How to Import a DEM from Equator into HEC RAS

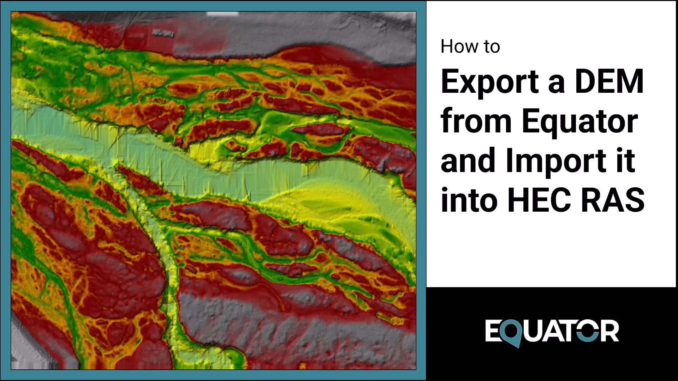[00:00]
Hello, Lindsay here from Equator. In this video, I'm going to show you how to export a DEM from Equator and import it into HEC-RAS. Let's get started.
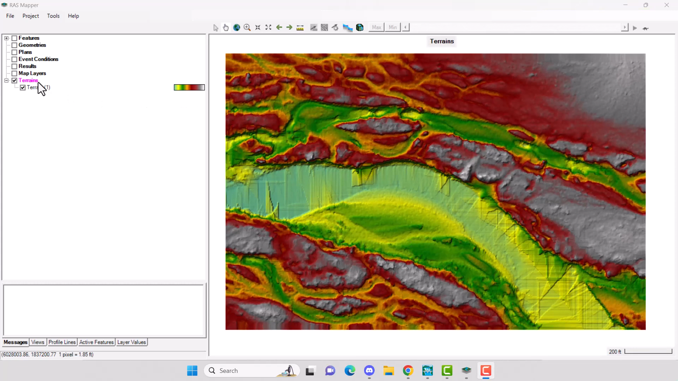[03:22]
Add Web Imagery. I'm going to select Google Satellite and then click OK.
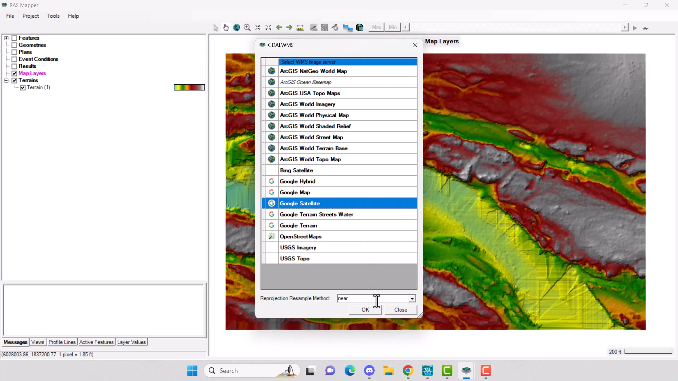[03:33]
The satellite image will show up. Now toggle it on and off to make sure your DEM lines up.